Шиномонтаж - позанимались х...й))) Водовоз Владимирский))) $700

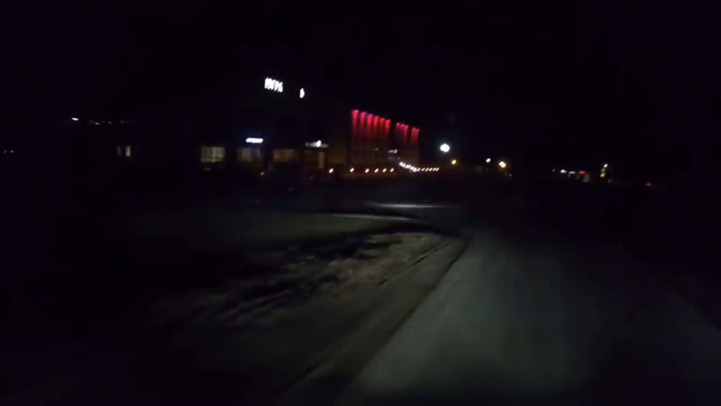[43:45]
На этой стоянке я ночевал. Если, конечно, здесь места есть. На следующем повороте поверните налево.
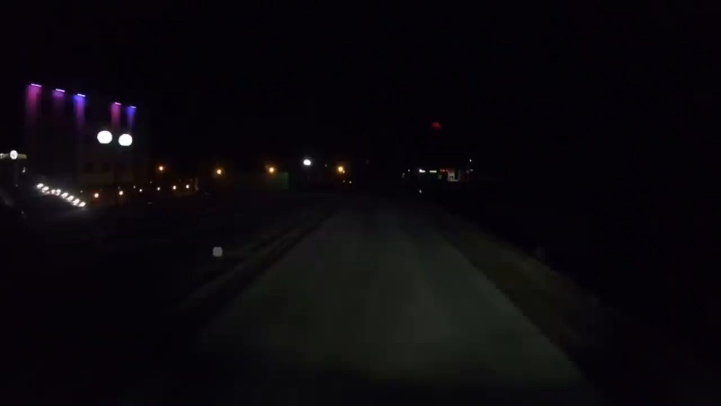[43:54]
50 метров поверните направо. Но она большая, там дальше вторая есть. Ой, есть тут места. Перепроложить. В общем, все, поехали мы отдыхать. Автостоянка Югра. Спросим, есть дорожная сеть, нету.